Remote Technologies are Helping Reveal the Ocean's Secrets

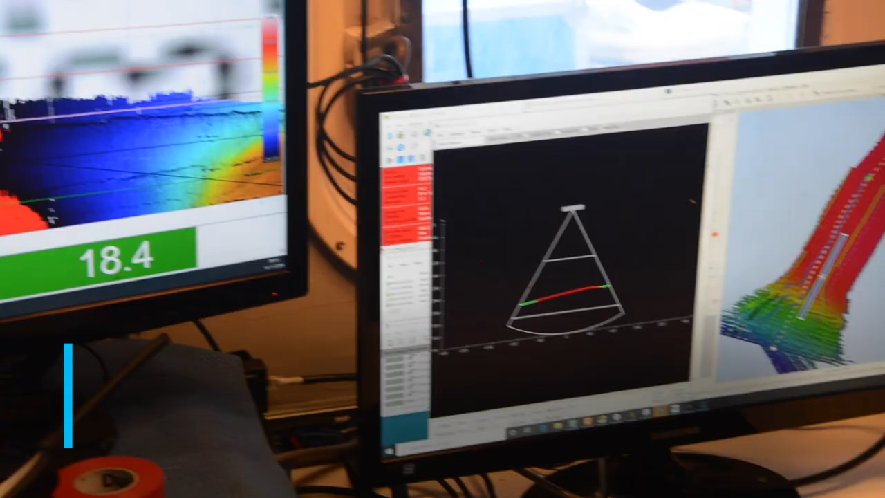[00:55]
multi-beam sensors which use sound to create detailed maps of the seabed,